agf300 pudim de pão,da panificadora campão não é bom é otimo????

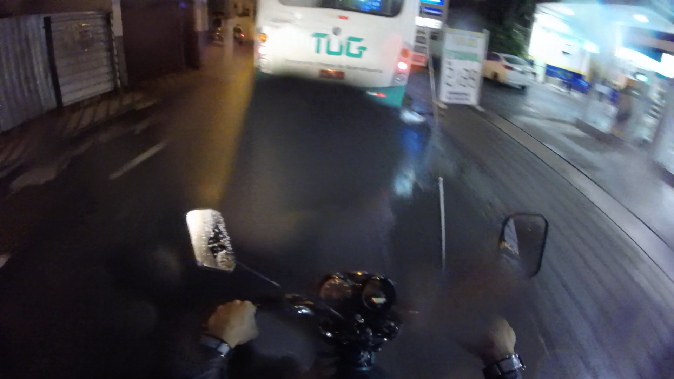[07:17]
Coisa errada é o cara da moto. Não, um buracão você passa com a roda. Perigoso cair. A pessoa não tá vendo. Não vai esse buraco, cara. Quem sofre é o cara da.